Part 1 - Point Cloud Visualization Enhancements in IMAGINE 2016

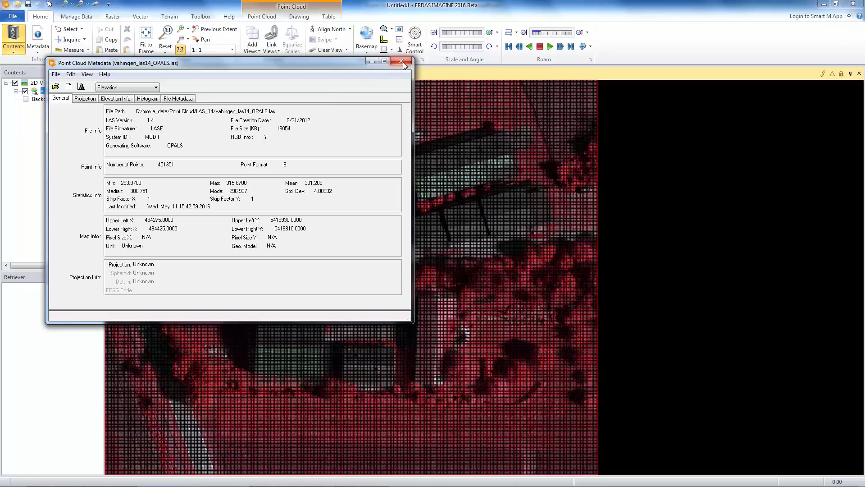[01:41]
Other than that, it's pretty much what you were able to do with previous version. You should be able to do with version 1.4. Starting the 3D viewer. Playing with the view perspective.
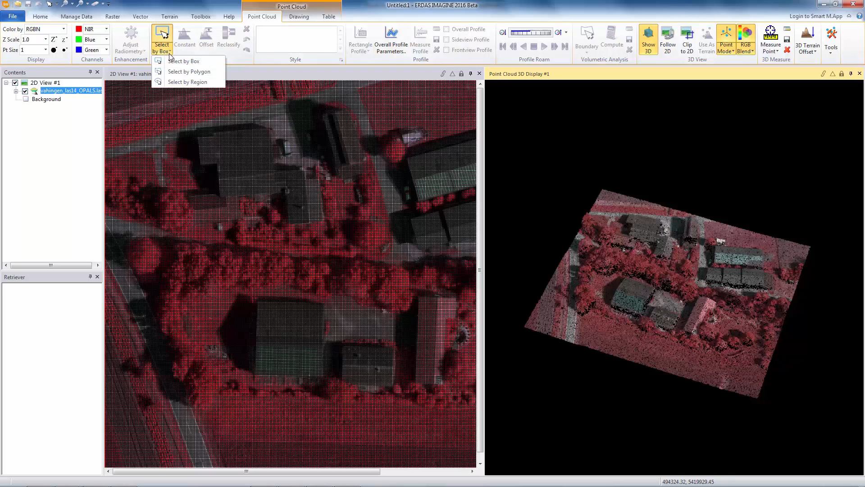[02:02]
Let's see, selecting points for editing them or selecting a profile view. Anything that you have been able to do with previous versions of LDS data, you should be able to do with 1.4.
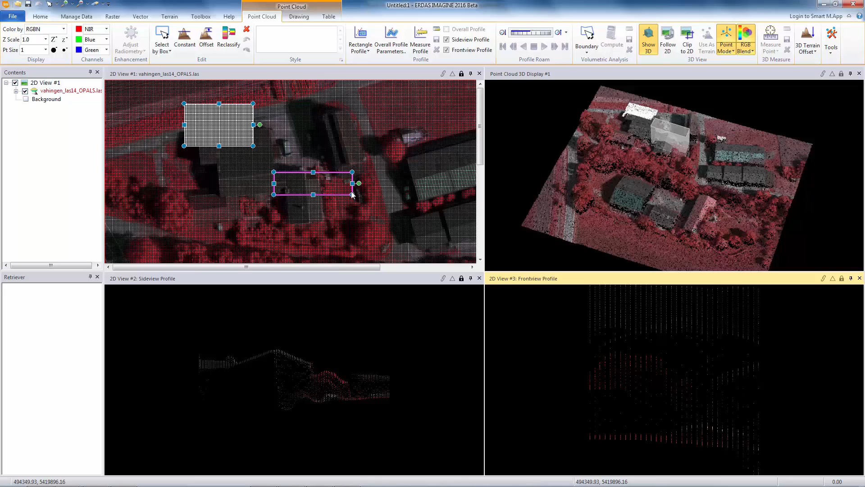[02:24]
All right. The next enhancement we will look at is styling persistence. If you load a shape file in the viewer and change its display style such as its color or line weight and so on, You can then save the style and the style will be reused whenever you load the shape file. You can now do this with point clouds. So, let's see how this works.
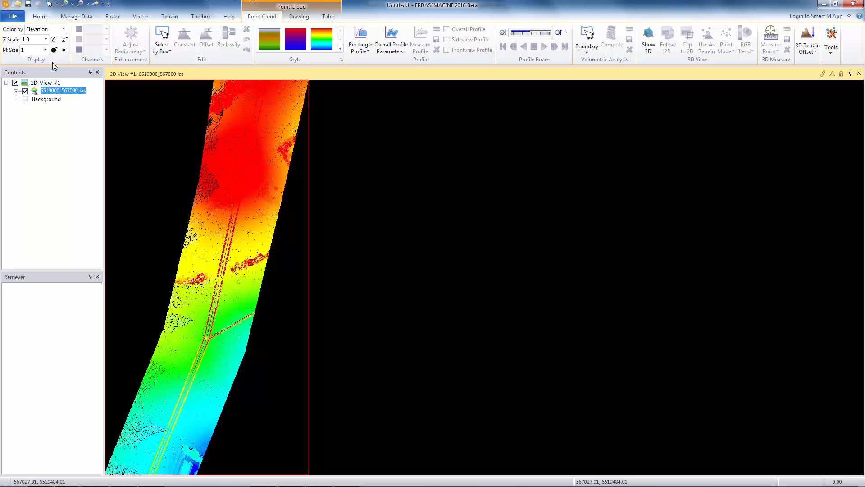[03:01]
We have a point cloud that's loaded in the viewer. I'll go to the point cloud tab and change its point size and change its color and then let me clear the viewer. When I do that, it will ask me if I want to save the point cloud symbology. Let's do that. And the view is cleared. And let's reload the point cloud.
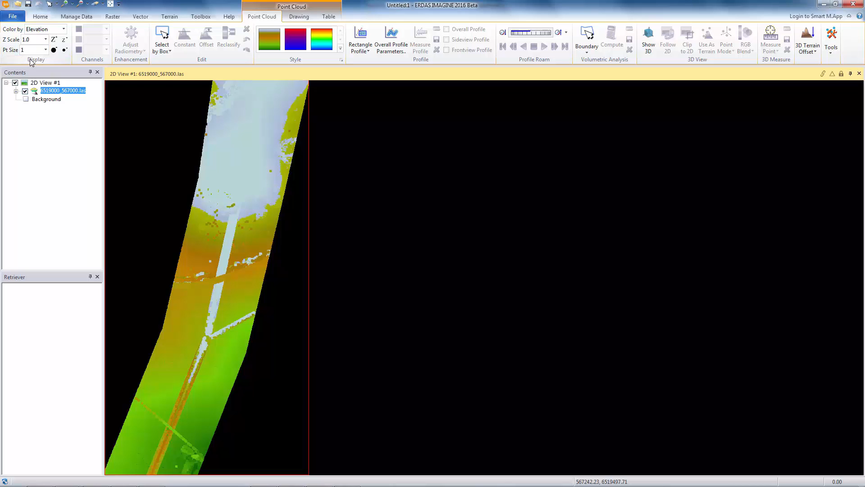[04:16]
Let me change the point size back to 1 and start the 3D viewer.
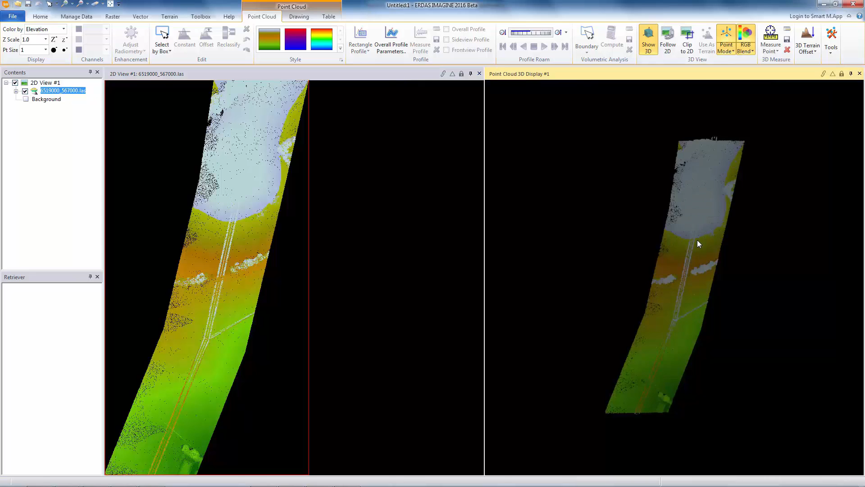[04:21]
And change its perspective so that we can easily see the Z scaling effect. The Z scaling for the 3D view is
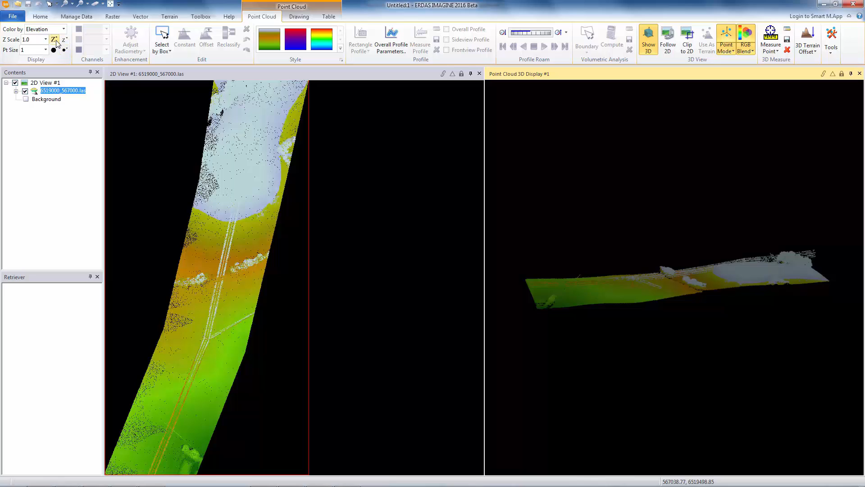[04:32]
also controlled by the same Z scale setting in the display group. I will increase this now by some factors.
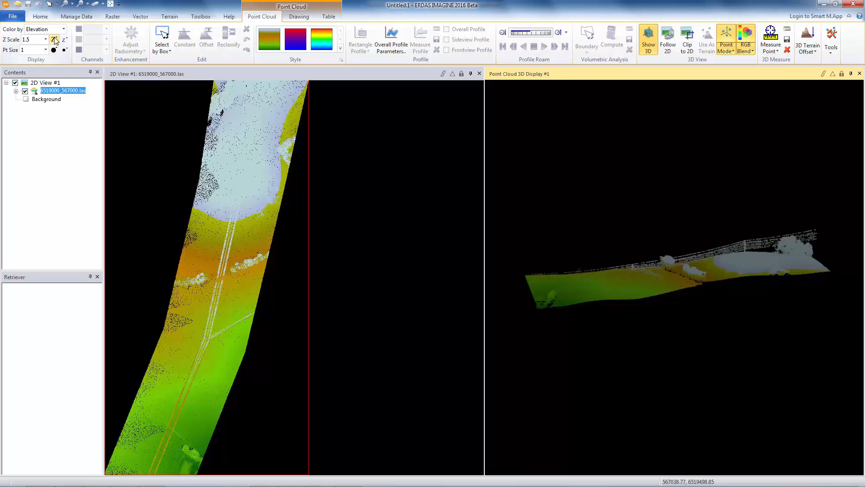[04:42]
Changing by 1.5 by 2. As you see, as I increase the Z scaling factor, you see the separation in Z between ground and other features. This makes it easier to distinguish features and to do the interactive analysis. The coordinates themselves will not be changed. The change is just in the display. The last but not the least enhancement we did for point cloud visualization is the ability to measure in 3D viewer.
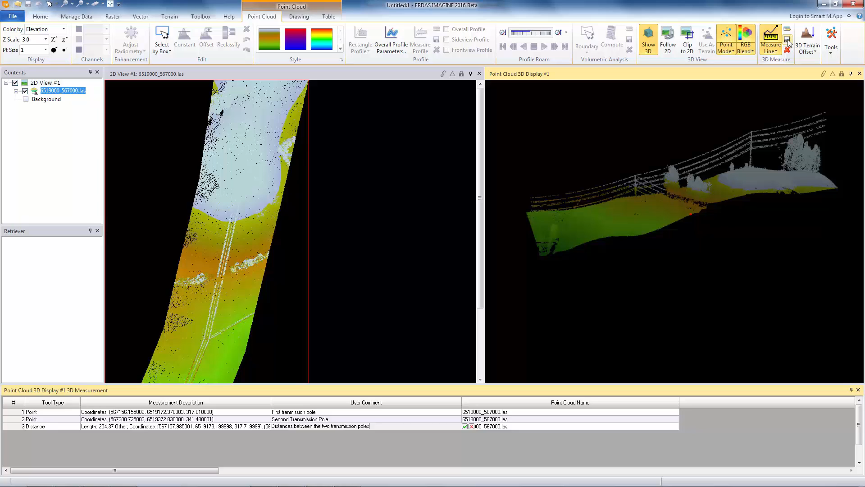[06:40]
You can basically write your comments and you can save this to ATX files for reporting purposes. 3D measure.